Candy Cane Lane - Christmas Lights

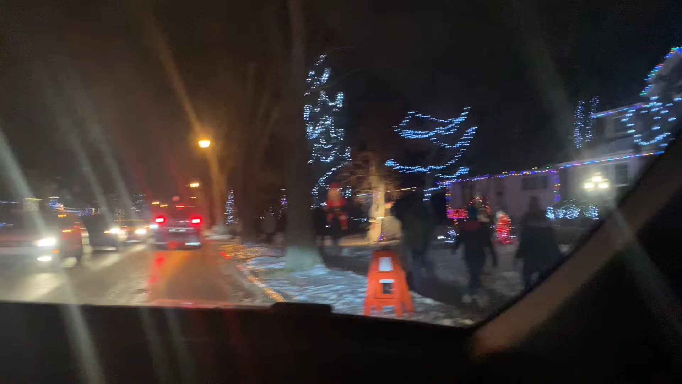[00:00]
guys look at this beautiful view in candy cane lane what do you guys think about this look at all these christmas lights all the decorations
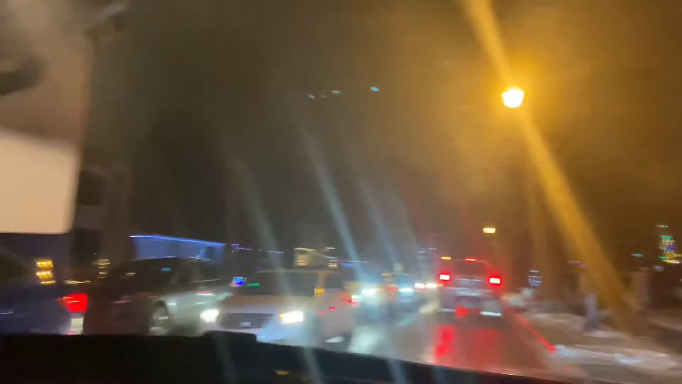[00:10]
even on the trees snowmen polar bears inflatables
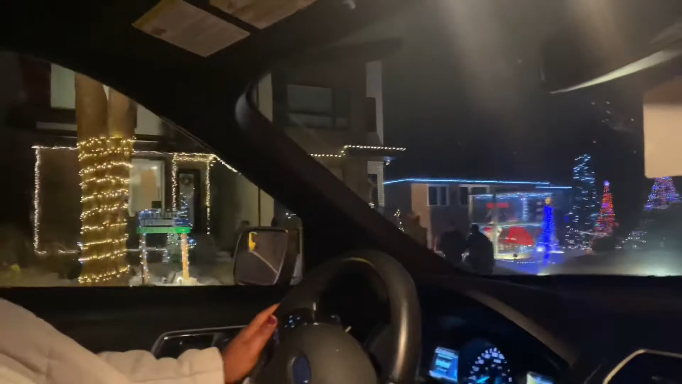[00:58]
there's red and blue and even a multi-colored christmas tree over there
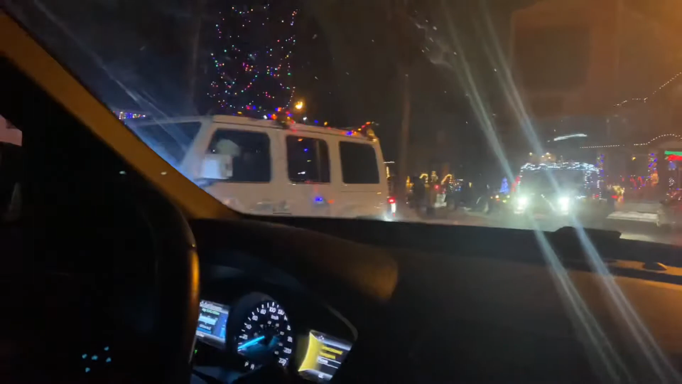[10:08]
on my way this is a new tradition i know and so i was feeling like going to do it like more than 50 more than i can say about more than 50 cars yeah definitely more than 50 cars more than 50 cars all decorated christmas